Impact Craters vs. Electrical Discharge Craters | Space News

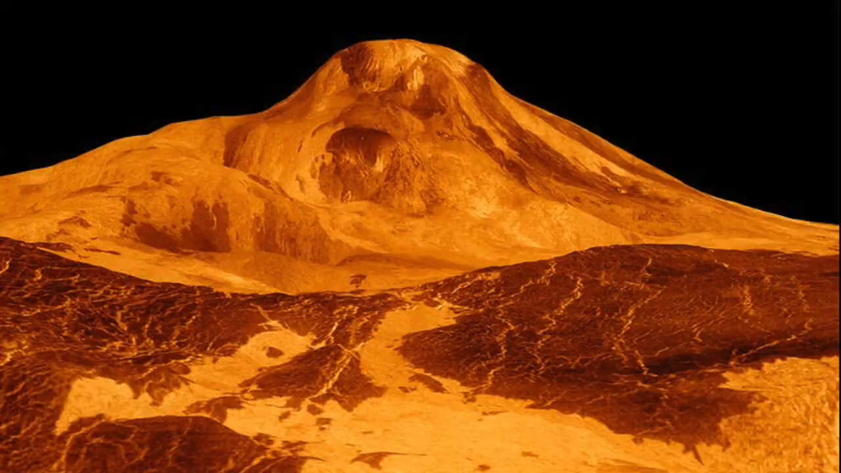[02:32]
Now, Venus is covered with 1600 volcanoes. Mainly the shield type of volcano which is similar to those in Hawaii. But they're more broad and flat.
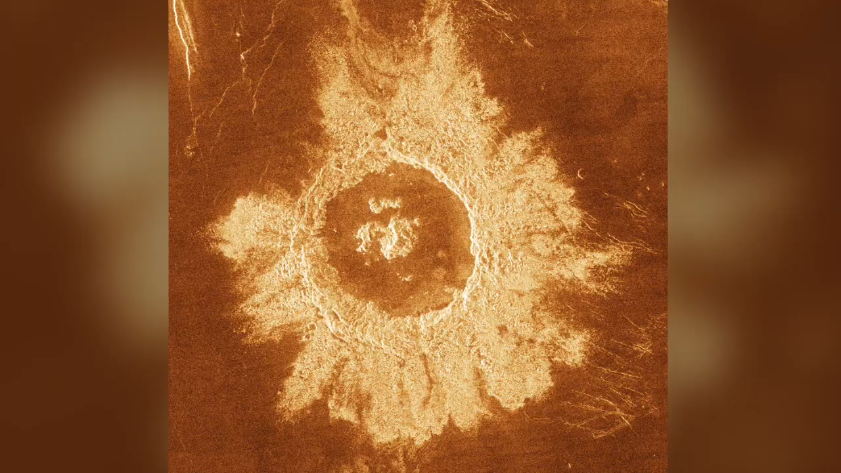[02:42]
Radar surveys also show that Venus has about 1000 craters. similar to the moon and Mercury and Mars.